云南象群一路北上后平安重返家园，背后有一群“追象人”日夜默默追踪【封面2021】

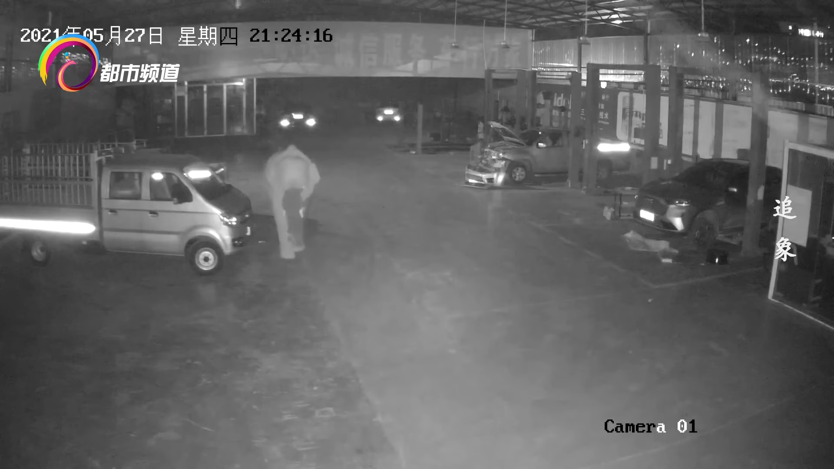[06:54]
监控上显示21点23分从象牙可以判断这是一头公象
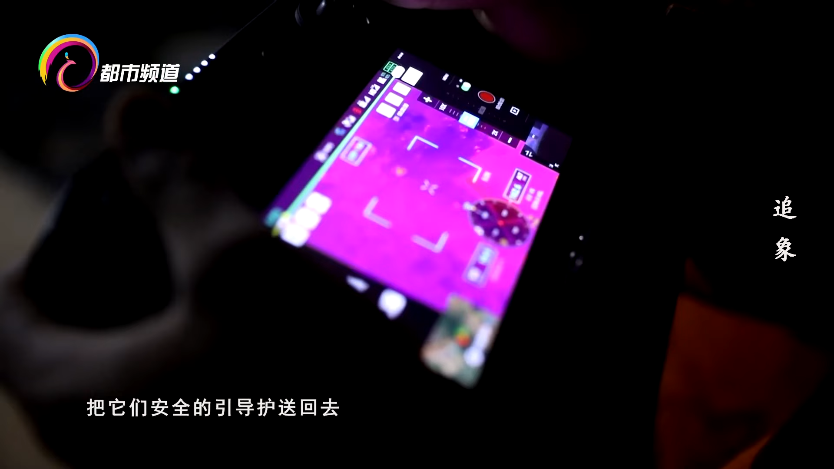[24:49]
够引导护送回去我们现在据前方的消息呢大象应该就在
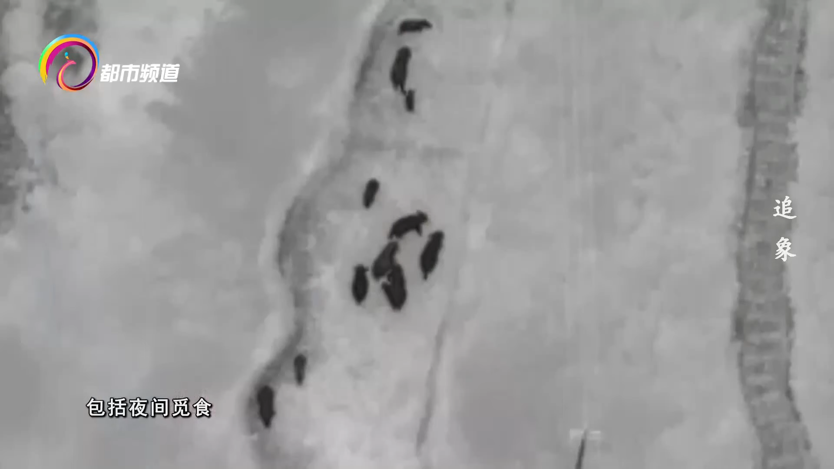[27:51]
它一般上它是一间活动包括一间觅食包括一间向前推进
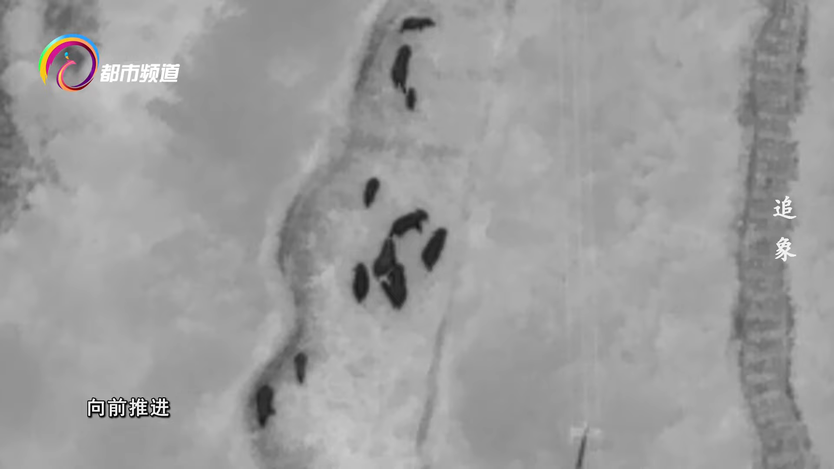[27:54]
所以它活动时间与我们人员
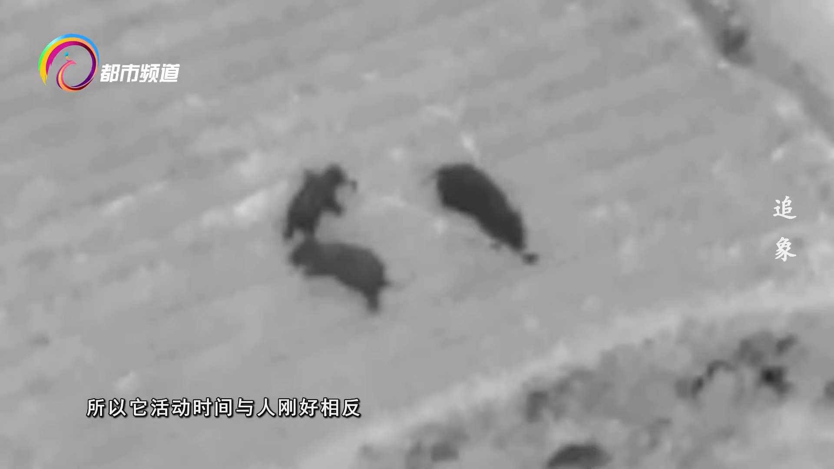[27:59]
刚好相反那么我们在一间呢就要调动大量